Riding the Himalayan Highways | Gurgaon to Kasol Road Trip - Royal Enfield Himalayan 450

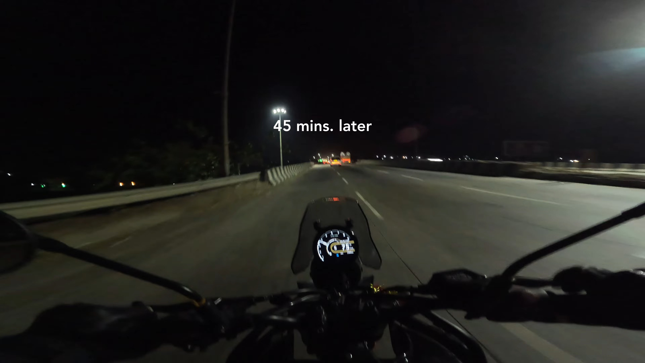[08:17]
सामने जा रही कुणाल भाई की बाइक।
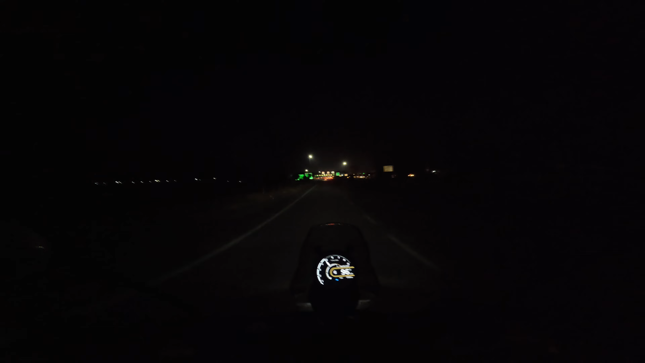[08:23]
टोल के ऊपर ना बड़ा बड़ा लिखना चाहिए किस चीज का कहाँ का टोल है, जगह का नाम नहीं लिखते हैं।